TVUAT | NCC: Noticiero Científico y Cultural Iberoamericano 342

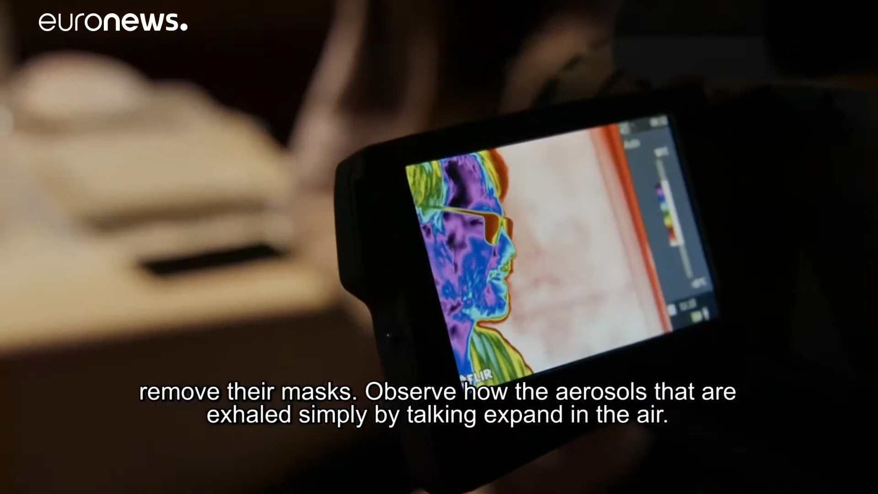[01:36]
La imagen ha sido captada por un equipo de televisión española gracias a una cámara de tecnología infrarroja,